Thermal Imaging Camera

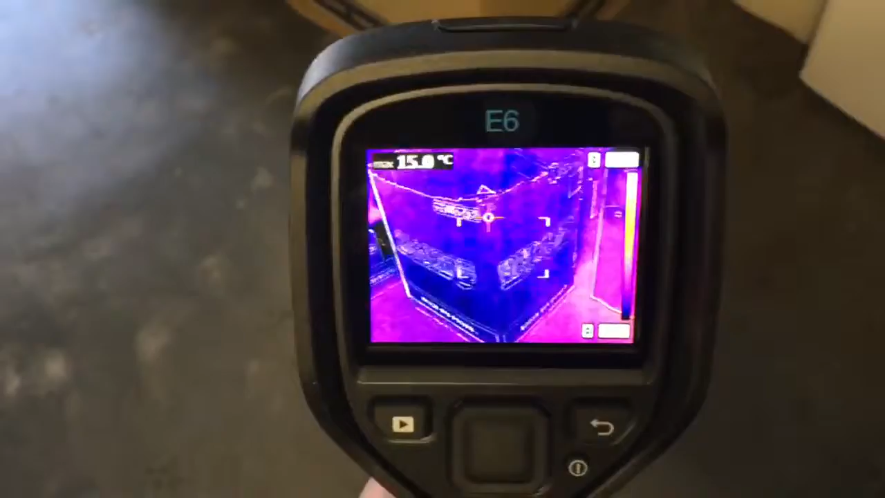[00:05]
On screen: spot 15.0°C
I'll just show you how it works. There's a damp area on the floor where the water's been spilt.
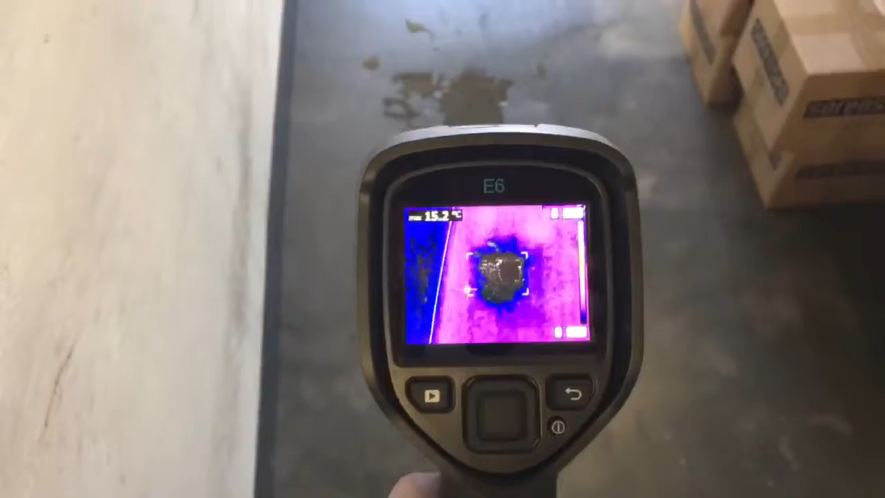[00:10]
On screen: spot 15.2°C
It shows up dark there and blue. We come around that's the water tower.
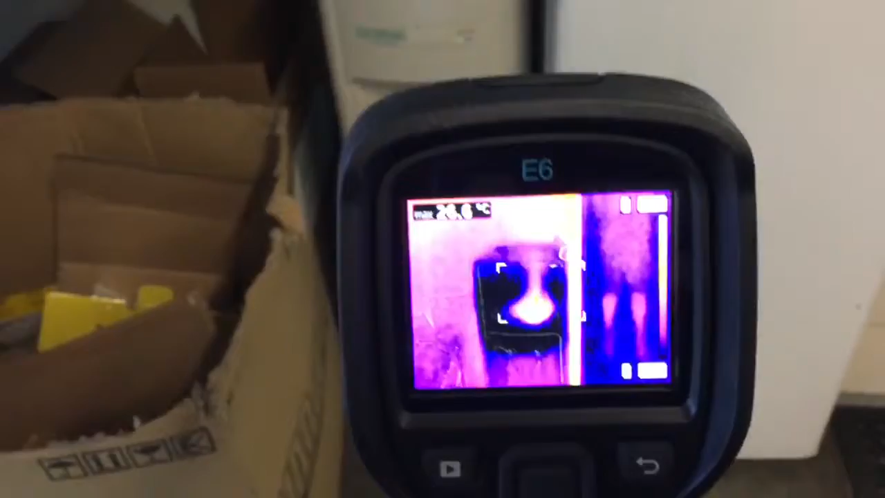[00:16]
See where it's hot there.
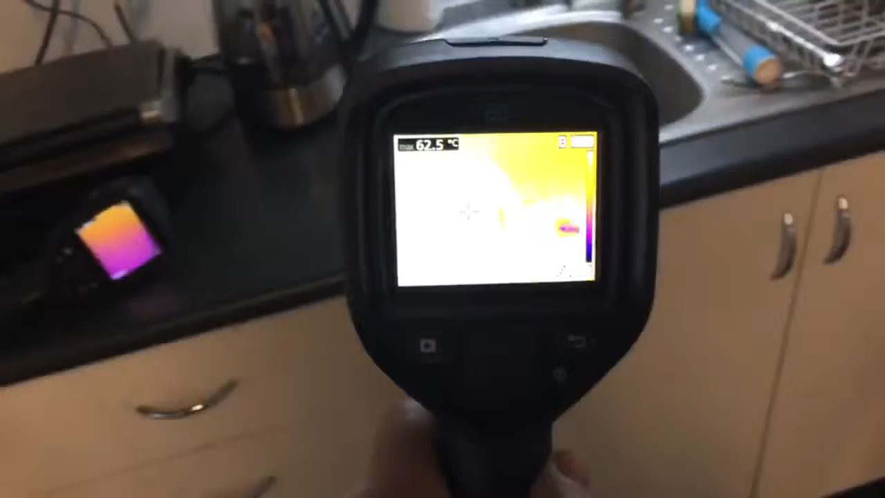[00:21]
On screen: max 62.5°C
This is the kitchen sink. Here in the bathroom, you can see where the hot pipe runs around the wall.
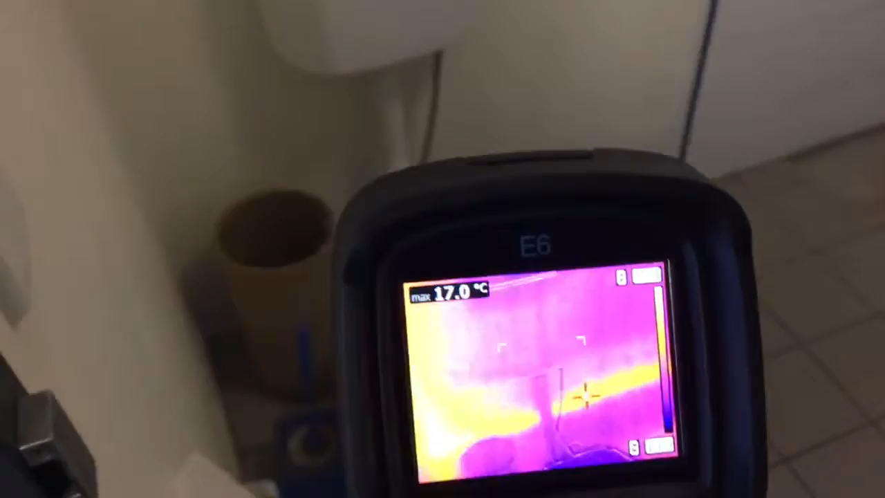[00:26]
On screen: max 17.0°C
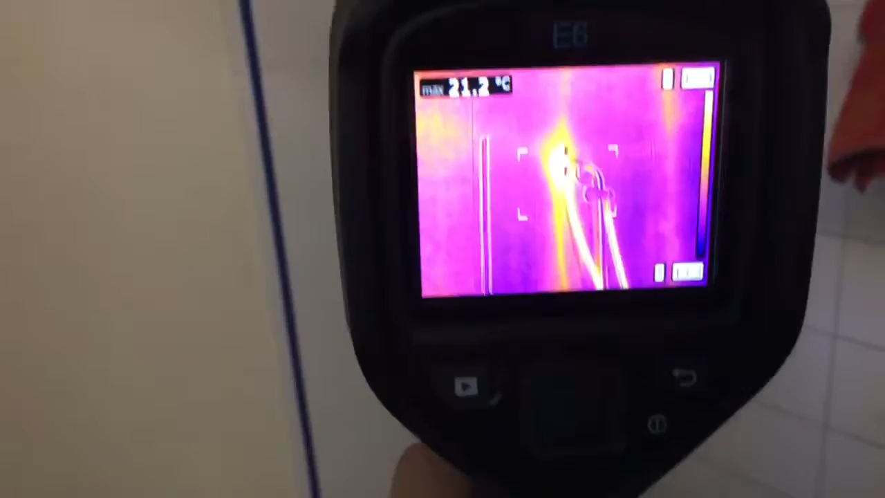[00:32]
On screen: max 21.2°C
There's the riser, the shower, comes around the basement.
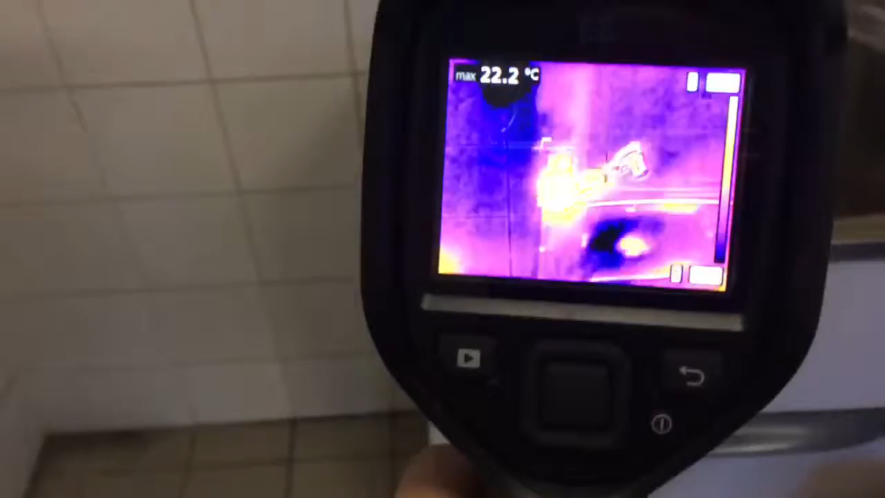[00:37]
On screen: max 22.2°C
They've got a lot of features in them.
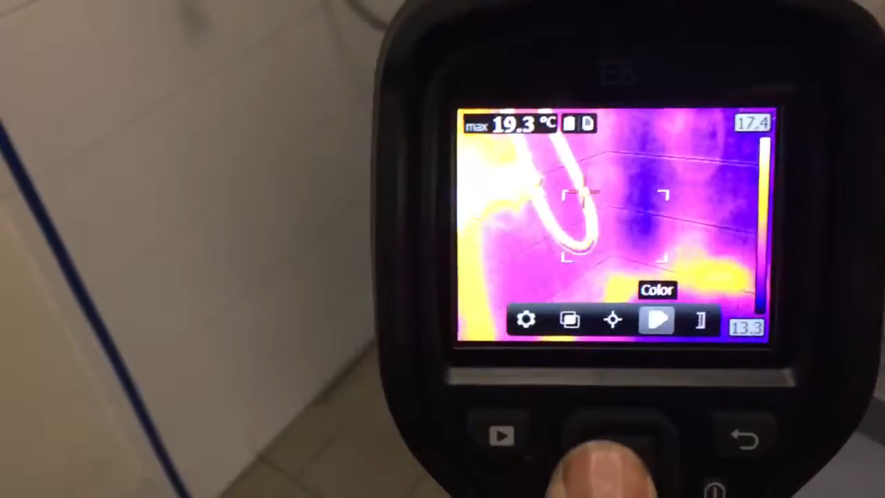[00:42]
On screen: max 19.3°C
You can change your colour scales and so forth. Grey, hot alerts, cold alerts.
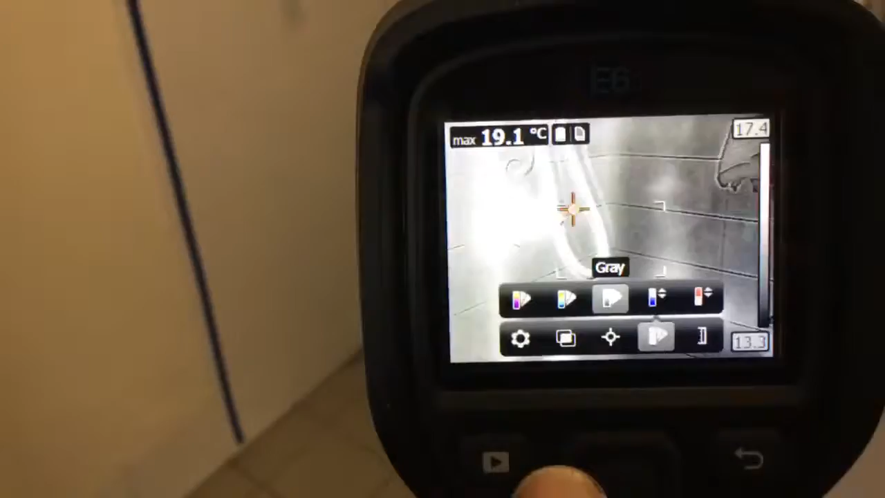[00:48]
On screen: max 19.1°C
But as you can see, it's really easy for finding where the pipes are on the walls.
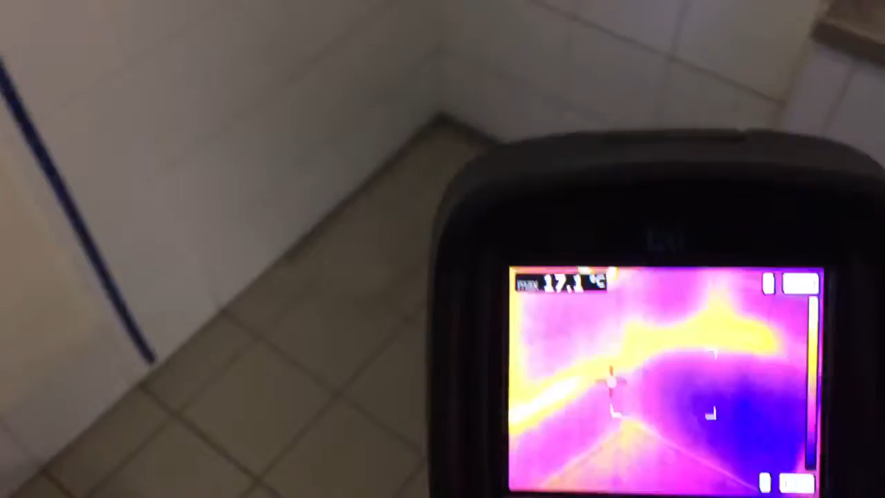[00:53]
You've got amazing faults. If you want to look for damp areas like shower base leaks and things, you can see here, here's the hand towel.
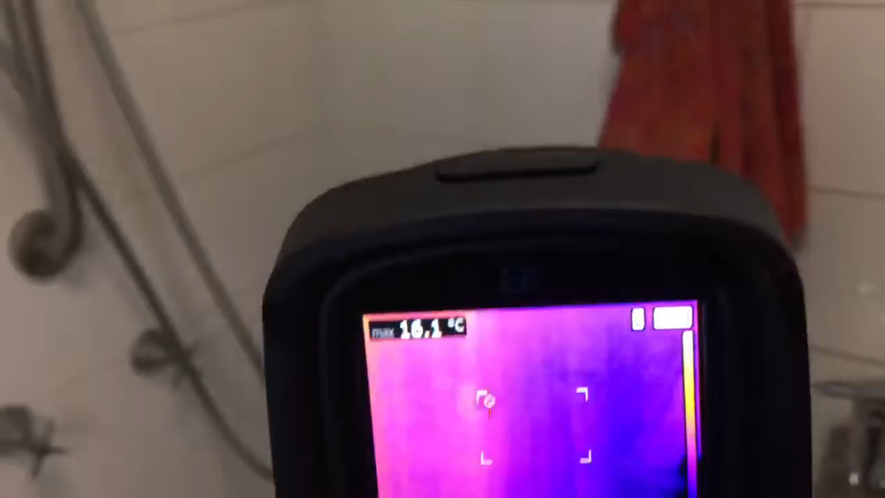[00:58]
On screen: max 16.1°C
The guys wash their hands. You can see where it's blue there.
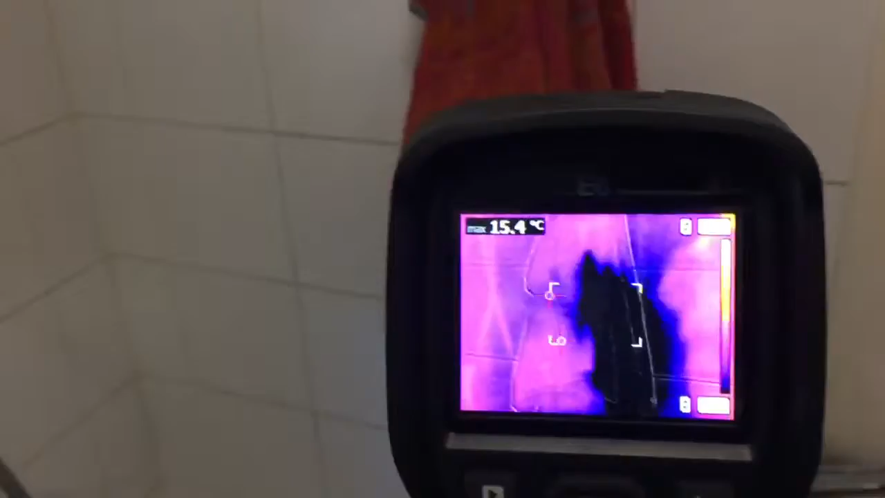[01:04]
On screen: spot 15.4°C
That's wet. You can't see it, but the camera's picking up. It's actually cold. You can see the dampness.
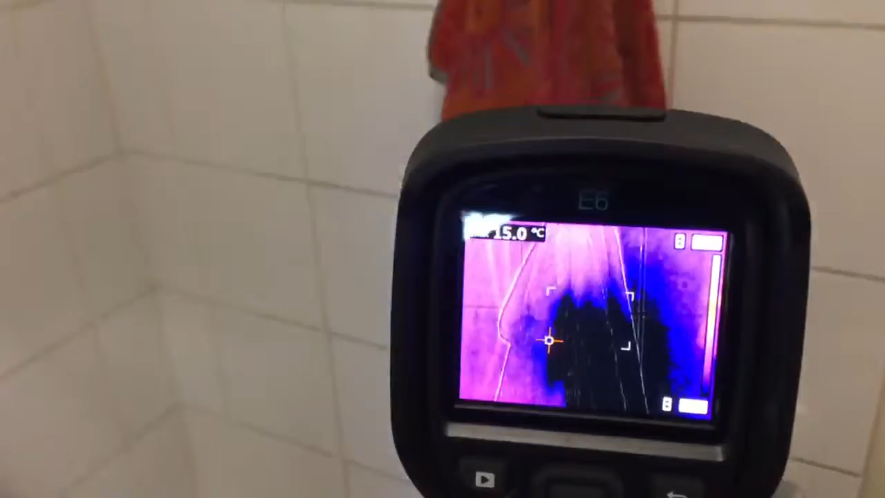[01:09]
The blue is damp and the yellow is the peach.
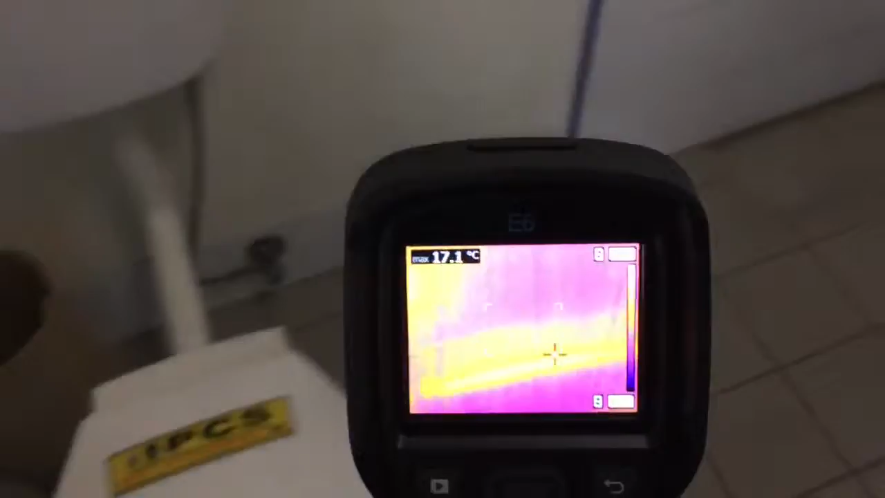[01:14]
On screen: max 17.1°C
That's it there. Very easy to use.
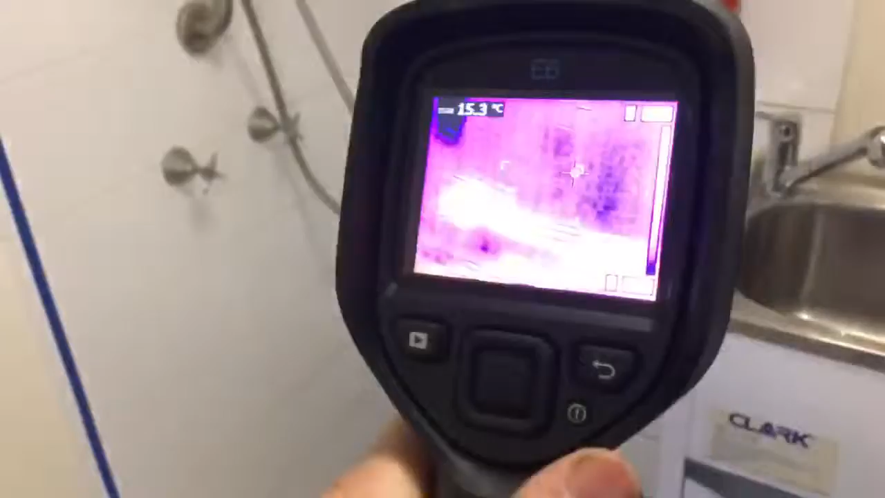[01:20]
When you squeeze the trigger, it takes a thermal photo and a digital photo all in one.